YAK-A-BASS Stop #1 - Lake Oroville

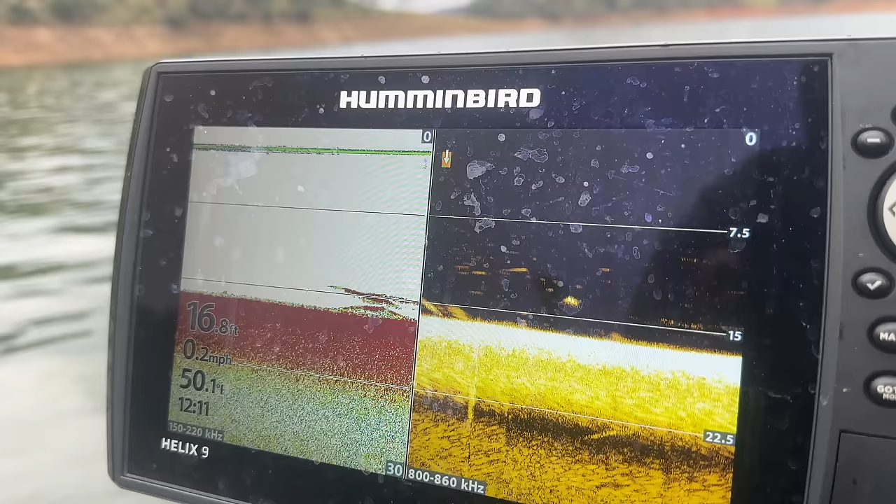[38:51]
On screen: depth 16.8 ft, speed 0.2 mph
These fish are just around this point, hugging the bottom.